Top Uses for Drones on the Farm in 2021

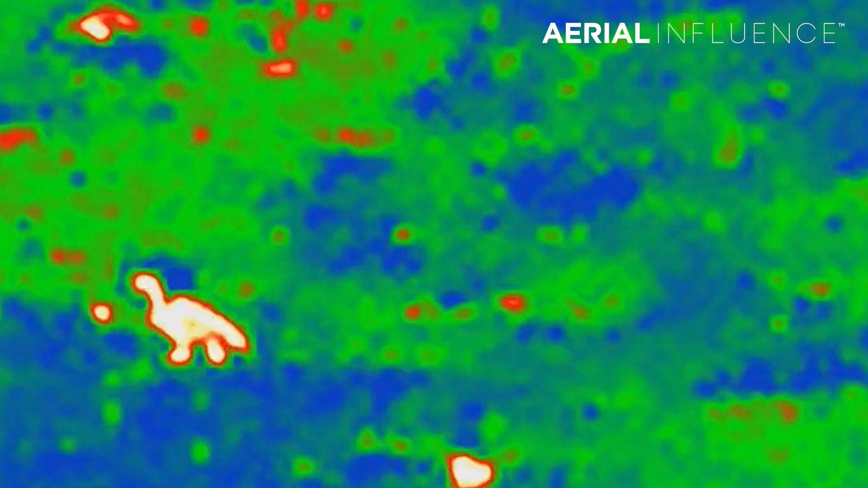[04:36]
You could also use a thermal camera. So the Mavic 2 Enterprise Duel has a low grade thermal on it.
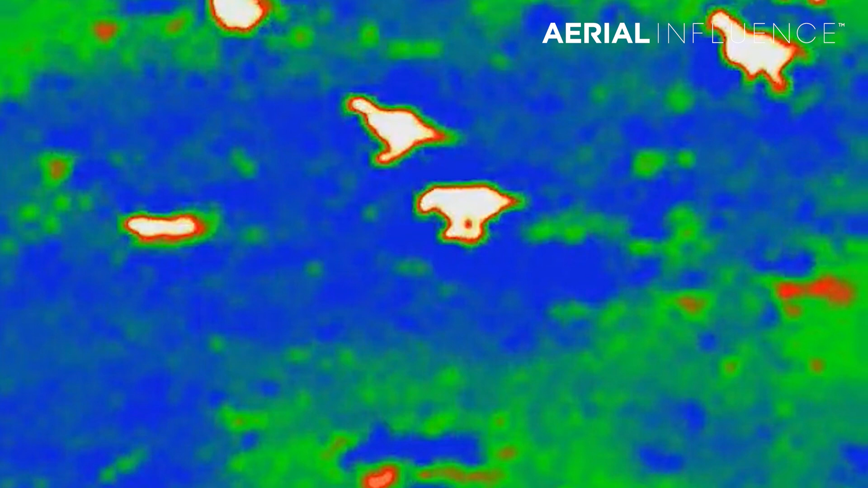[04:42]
But what's great about that is you could actually take this drone out at night if you've got the proper authorization to do so. If you don't, we can help you get that as well. But you could take that drone out at night and actually get their heat signatures. So you could count.
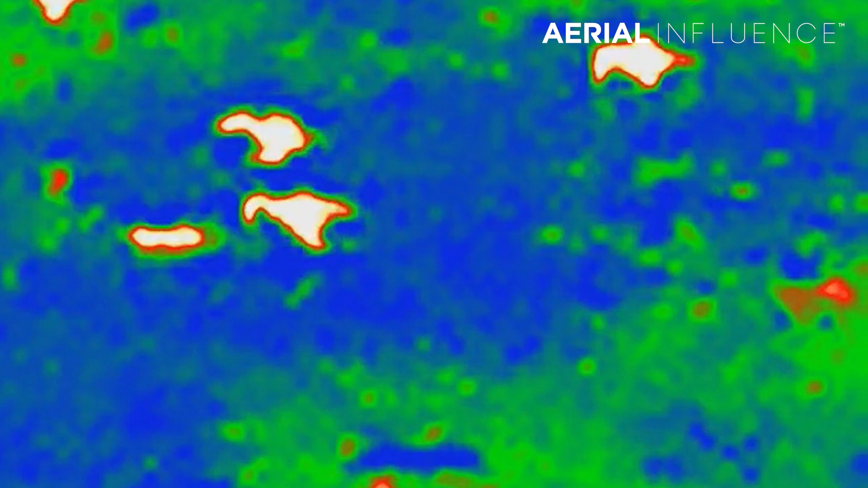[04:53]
You could see all of your sheep, all of your cattle. You could see their heat signatures in the middle of the night and know exactly where they are. You're going to know if there is a predator around. You could see coyotes or any other predator that is around your farm.
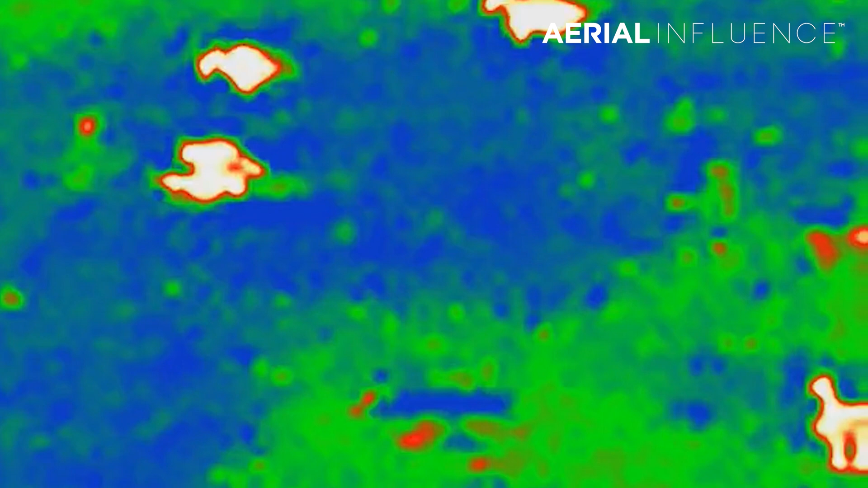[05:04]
And make sure that you are taking the proper steps to protect your animals. Next up is crop scouting.